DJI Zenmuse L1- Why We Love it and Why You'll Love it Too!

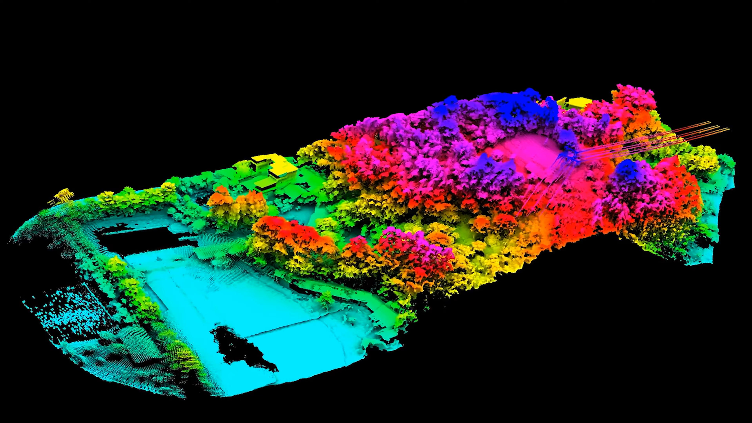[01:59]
This also gives flexibility to the sensor
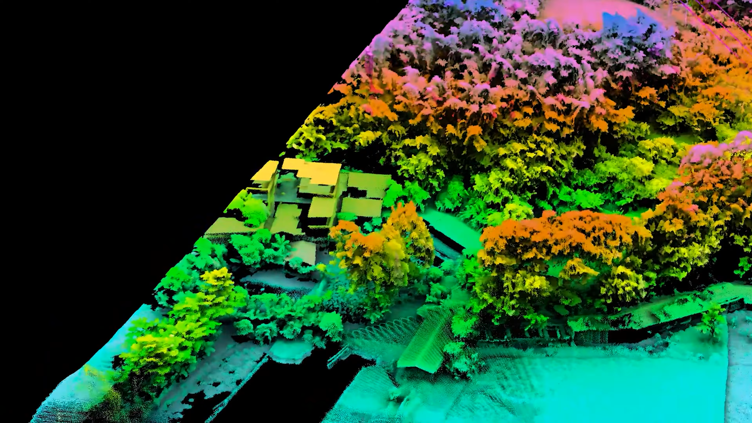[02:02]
as it enables it to capture data in any direction, instead of a defined plane.
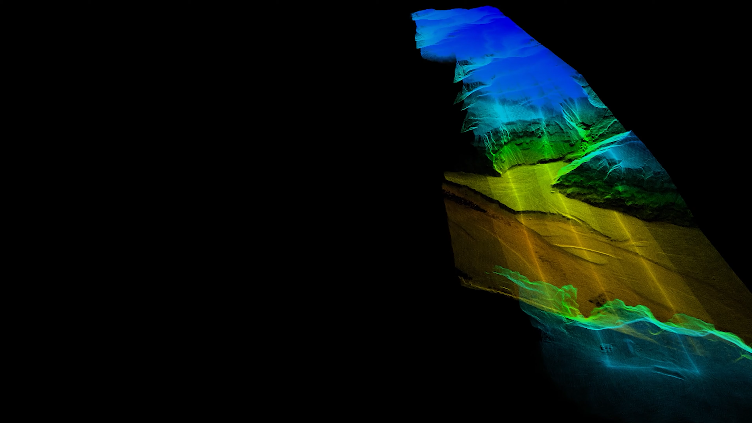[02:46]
This provides drone operators with quick insight while on-site, enabling them to make instantaneous mission-critical decisions.
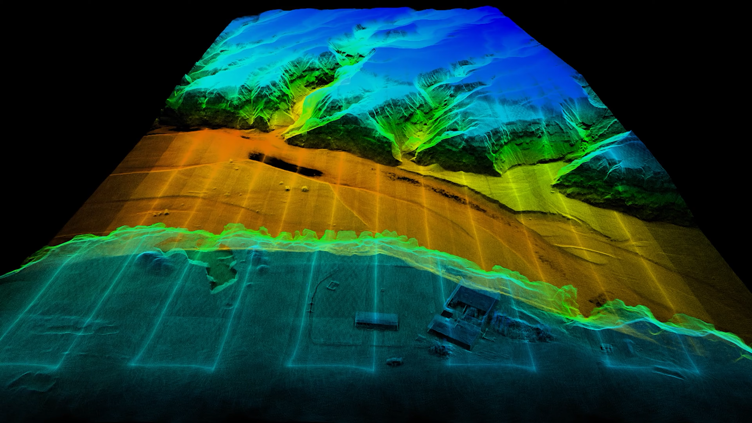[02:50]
Using this feature, you can ensure that your capture data's integrity and effectiveness is valid while still on-field.
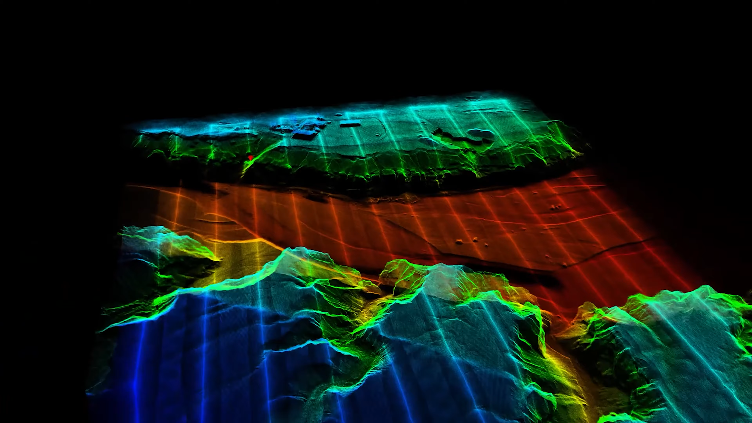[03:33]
On-field, the pilots over at FEDS found that the L1 L1 wielded an
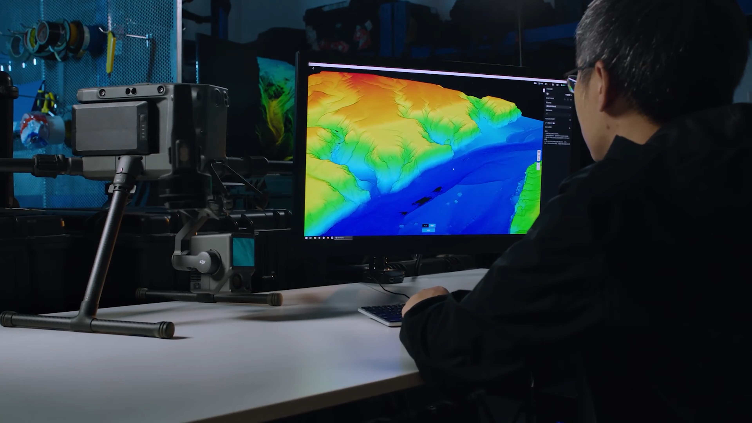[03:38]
impressive 200 million points per square kilometer,